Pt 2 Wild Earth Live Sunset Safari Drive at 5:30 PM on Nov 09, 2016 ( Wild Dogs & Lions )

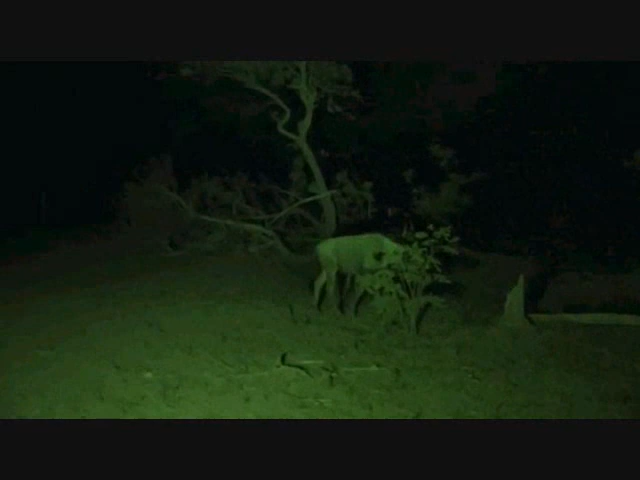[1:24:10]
There's some wildebeest. There's some buffalo coming up in infrared. There we go. So, some buffalo.
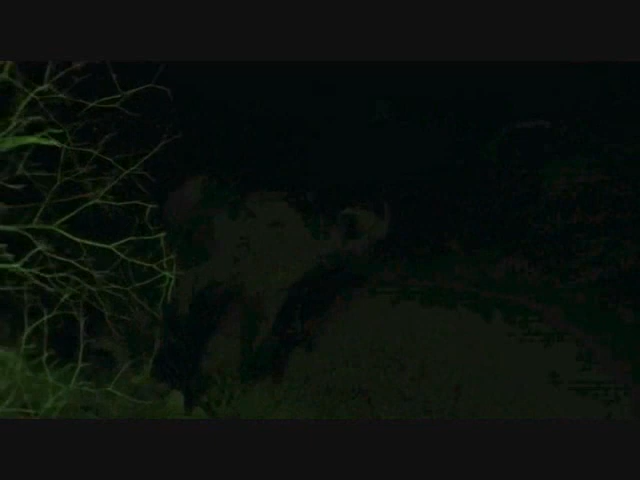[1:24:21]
And, as I said, we're just around the corner. There's probably 200-plus impala.
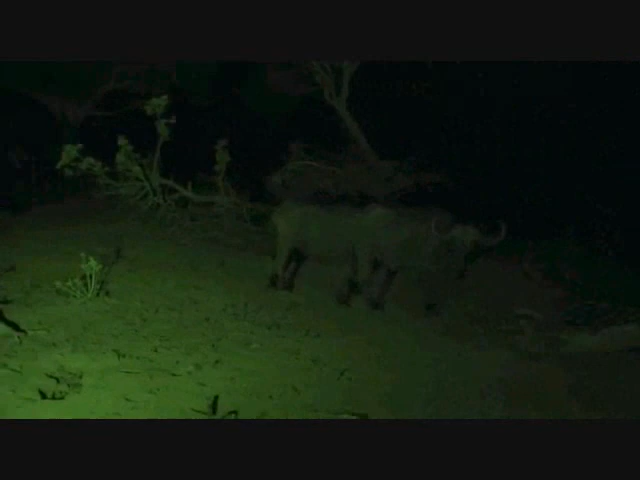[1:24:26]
We might get a glimpse of them.
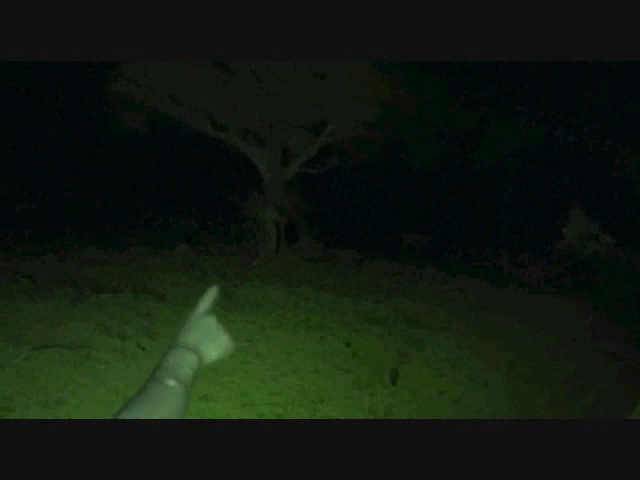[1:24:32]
And we can see some more wildebeest right at the edge of the light there. This is incredible how many animals are out on quarantine this evening. So, we're just going to go around the next corner to where all the impala are stationed. And, hopefully, I don't crash because I can't see where I'm going. Driving in the dark here. Oh, there we go. Let's get to them. So, from the killer bees, it's been absolutely fantastic. I'm sure I look quite scary. Do I look scary, Brian? You look scary. I look scary. I like...
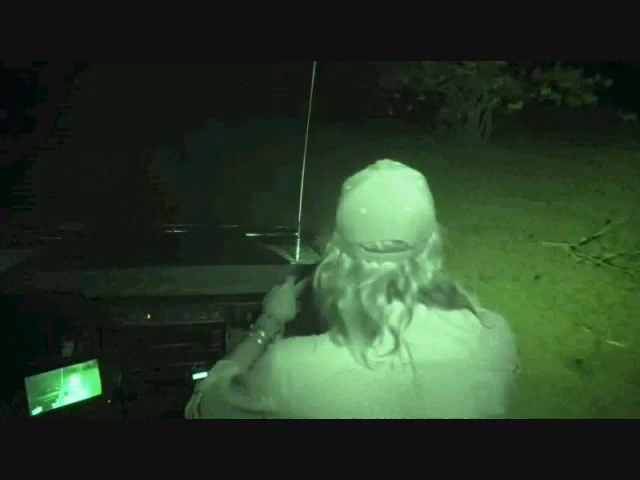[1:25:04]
But, here we go. Here are the impala. Enough of me looking like an idiot. There's the edge of the impala here.
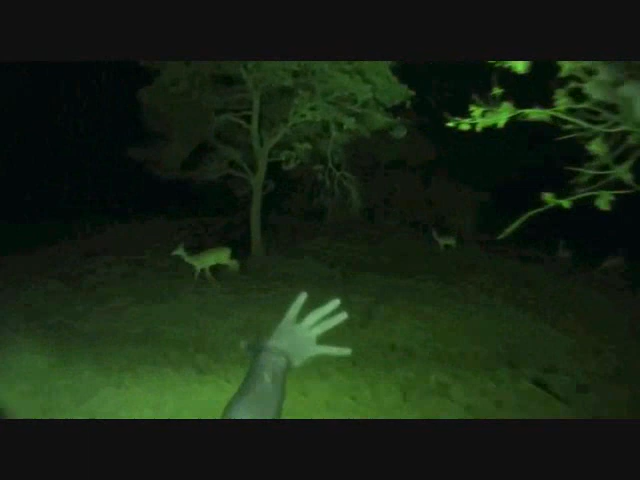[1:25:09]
There must be 150-200 impala spread around quarantine this evening. So, and there's some waterbuck as well there. There are just so many different species.
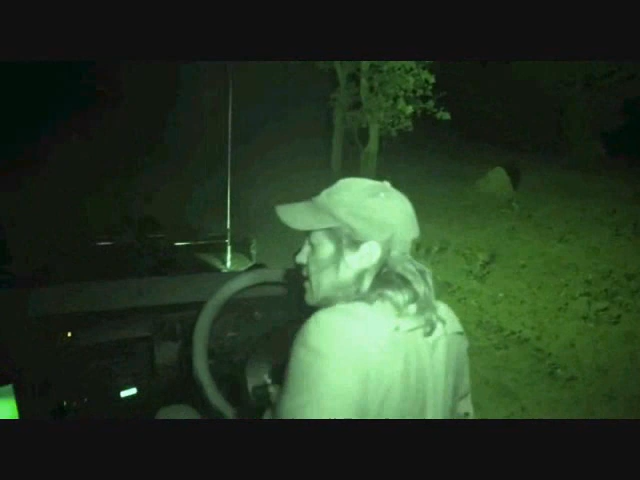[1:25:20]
But, from Brian and myself, it's been great having you with us. And, there comes an infrared thumb. And, we look forward to being with you on the sunrise safari bright and early. It's great to be back. Thanks very much for the congratulations. But, back to the male lion for the last little bit of the show.